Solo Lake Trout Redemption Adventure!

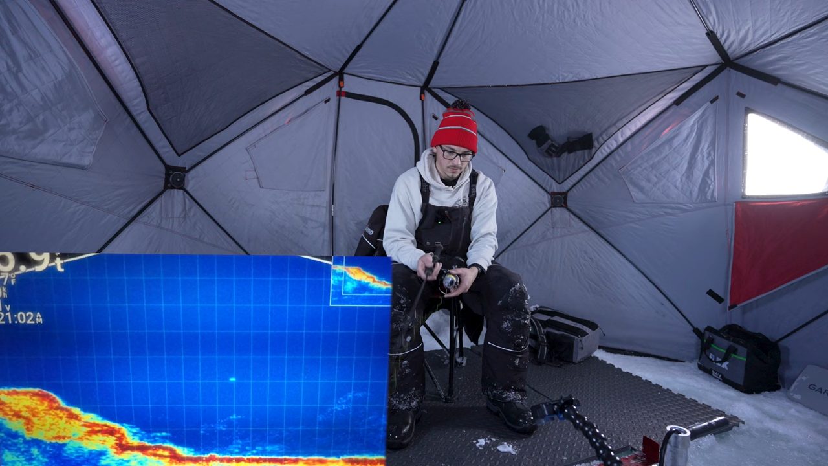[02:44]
See me dropping down the middle of the water column. Should make sure I have my drag set too. When I hook set today, it's gonna be dangerous. I'm gonna be ripping some lips. Ooh, gosh. Oh, that rattle bait feels so good. I'm gonna try to, for most of the day, to have one bait, you know, 5-6 feet off bottom and one a little bit more in the middle of the water column. If I see a fish that slides off this flat right here, I'm gonna reel up to that 30 foot mark and hopefully entice it to come.
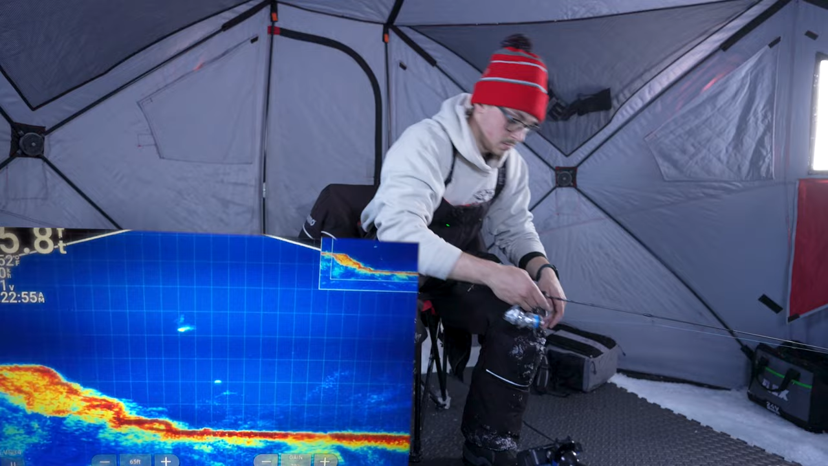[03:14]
Oh my gosh, as I was dropping down, we're hooked up.
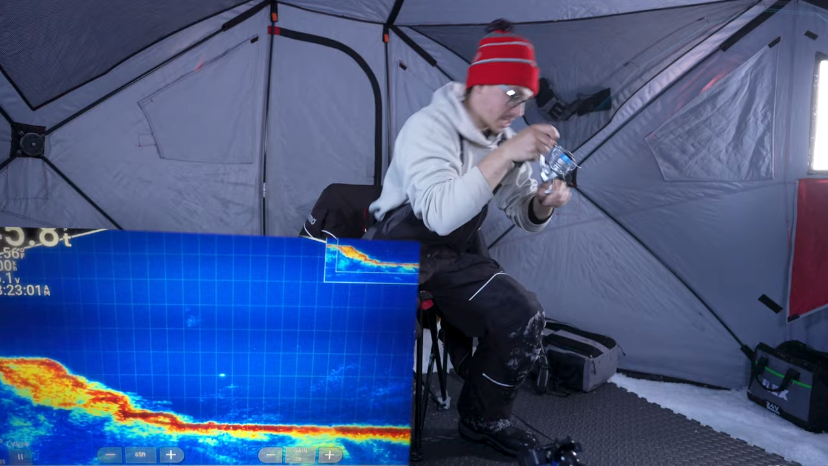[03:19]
Set the hook. I was dropping my other bait down and I saw something shoot up, and that loosened the drag. I have no idea how big it is. Hole could be good. Could be good. Oh, the only issue is I do have my other line here. Oh, this is exotic.
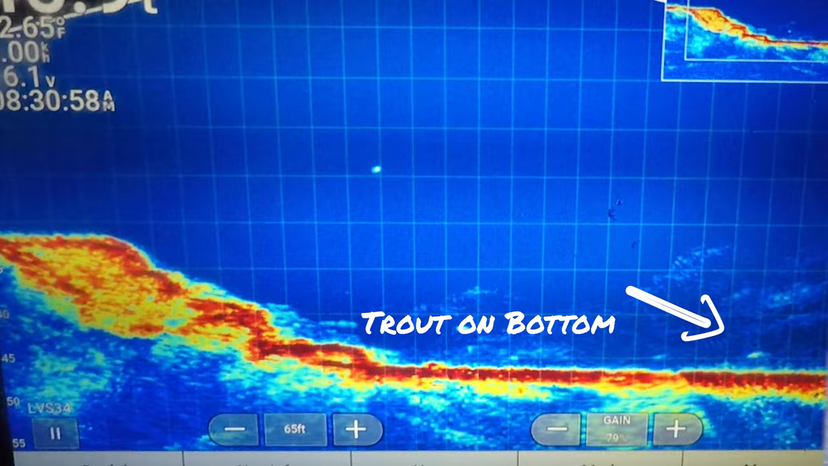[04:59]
I'm just gonna try ripping this rattle bait a lot. And if I get him to come close, I'm just gonna keep reeling it up to force him to swim fast.
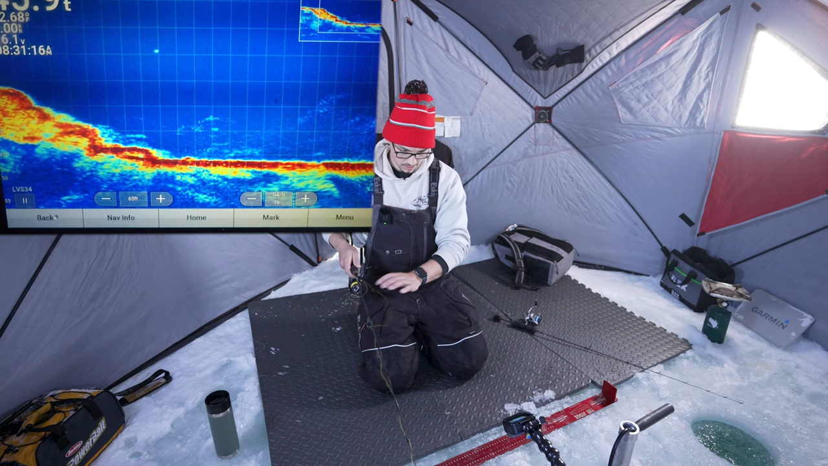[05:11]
Definitely help with the whole setting the hook situation. I'm gonna drop it down right to the bottom. Oh, there's one coming from underneath. I'm gonna reel, reel, reel. Oh, it's pretty slow. I'm gonna drop it back to him. That one I was looking at was the one underneath, but he could eat this on the way down. It does happen often. Oh, there's one coming off the left.